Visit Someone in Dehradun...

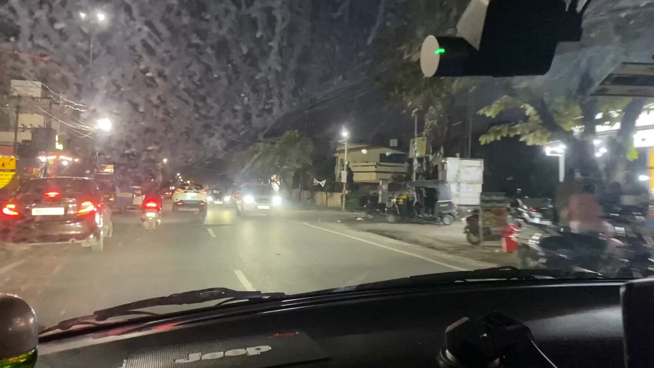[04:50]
अभी थोड़ा सा पास में जा रहे हैं, मोमो वाला है ये, रहा मामा मोमो है ना लेफ्ट में।
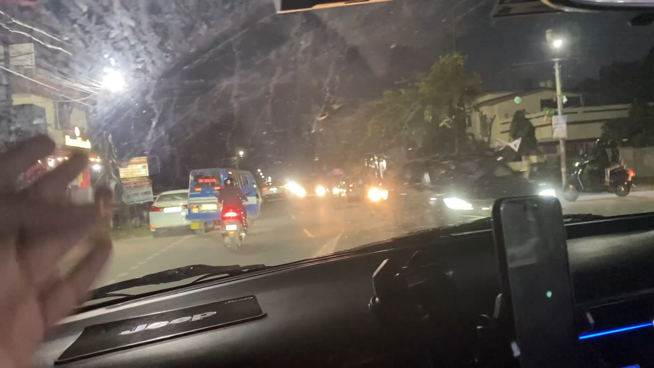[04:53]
अच्छा, ये इस तरफ है, पीछे की तरफ है ये।